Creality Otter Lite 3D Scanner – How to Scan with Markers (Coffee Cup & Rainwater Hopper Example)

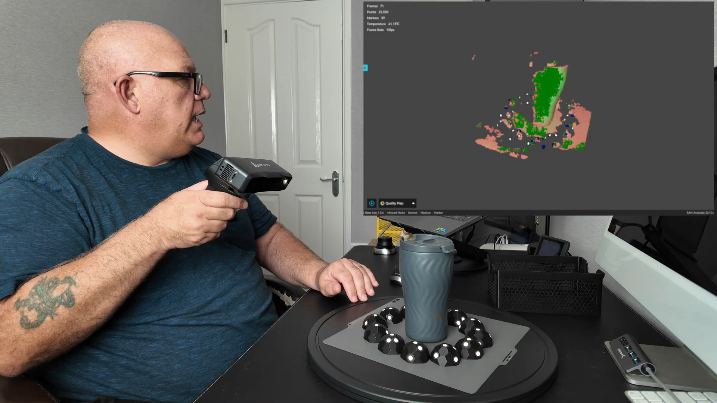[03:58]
So now I've just got to make sure that I keep the dots in frame as well as the orton to be scanned.
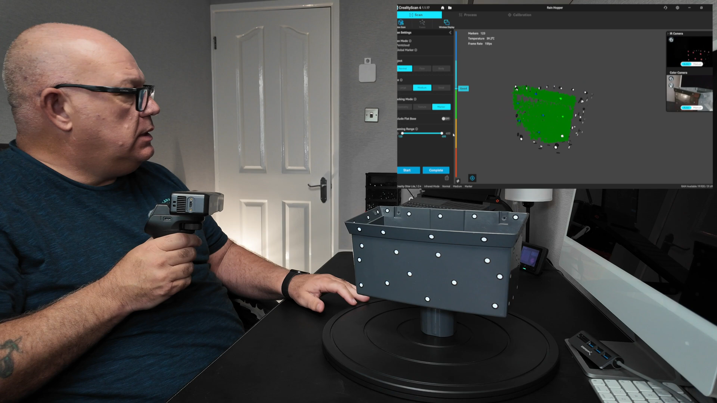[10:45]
This now. As long as I've got. Four or five markers in shot.
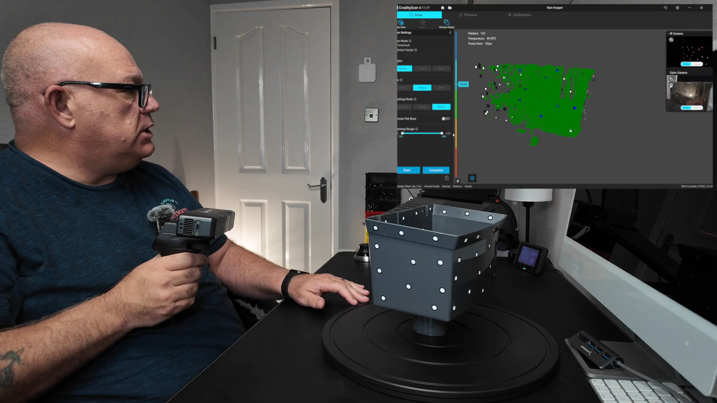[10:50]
At any one time. On the inside.
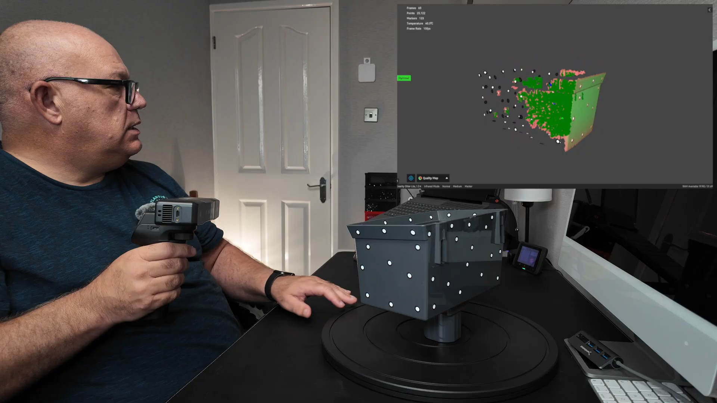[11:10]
And as you can see. It's building it up nicely. I mean look how quick that's happening.
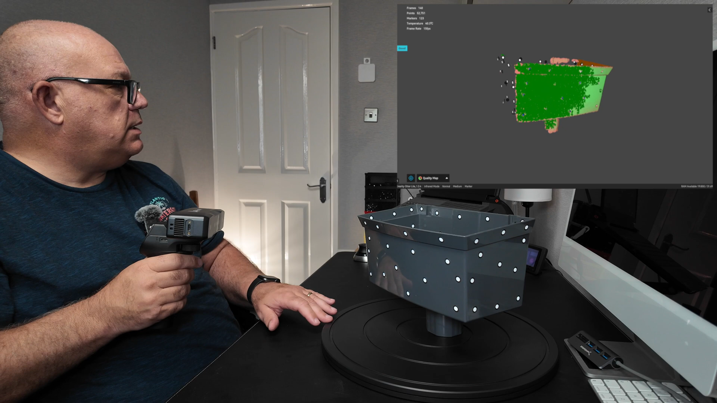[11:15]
It's a good surface to be fair to scan.
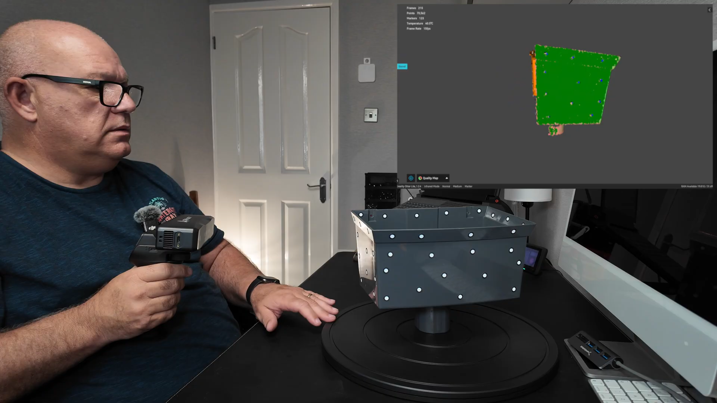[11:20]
With it being quite dull. And non-reflective. But this outer light. It really does scan well.
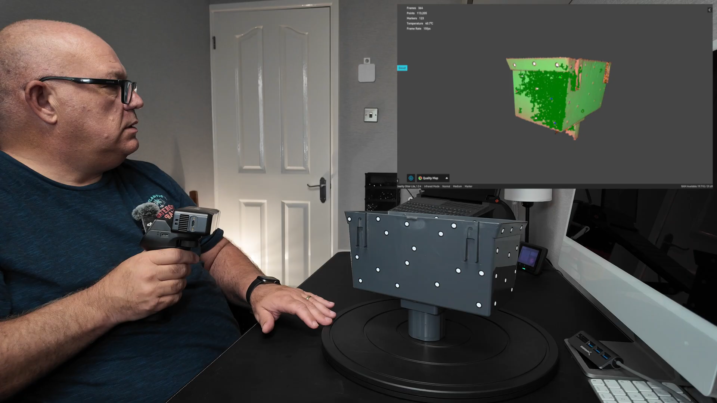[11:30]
And when you've got something like this. With these marker dots as well. It's just brilliant.
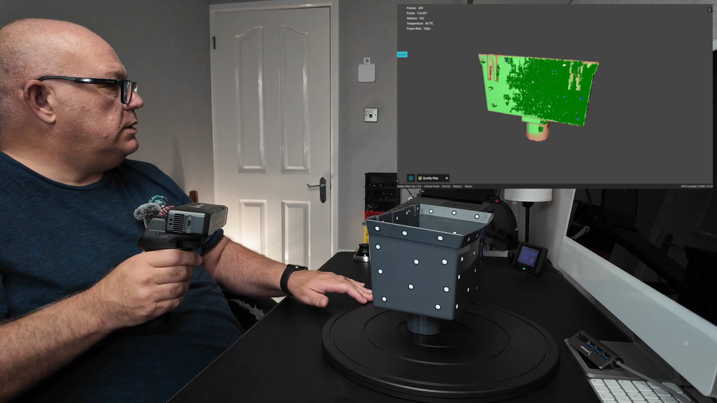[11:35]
Now as I go over the top.
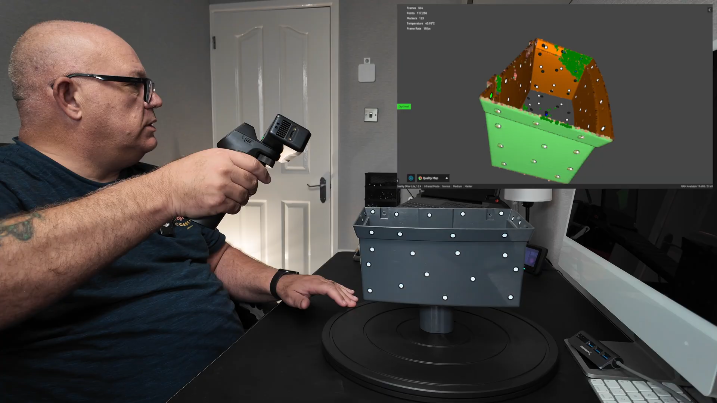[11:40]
You see. Look how it's filling up the inside now.
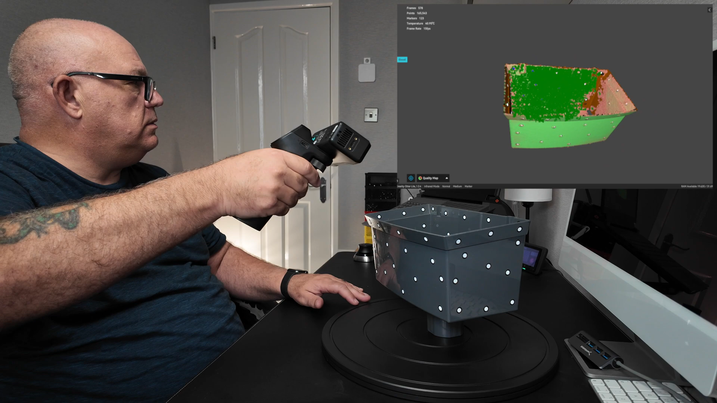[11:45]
That's just brilliant.
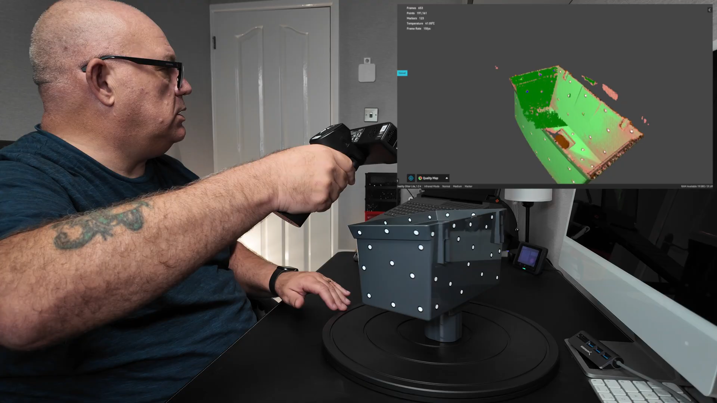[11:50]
And it's filling it up. Because of these global markers.
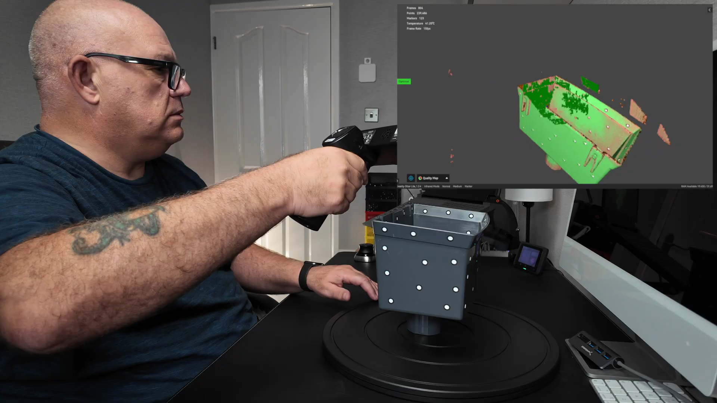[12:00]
It knows exactly where they are. Okay.
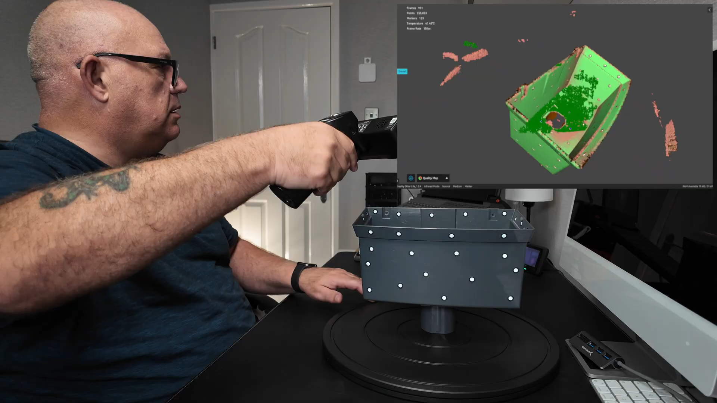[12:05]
I'm just going to go into a bit more detail. Then just to get a good scan. And I'll speed it up for you.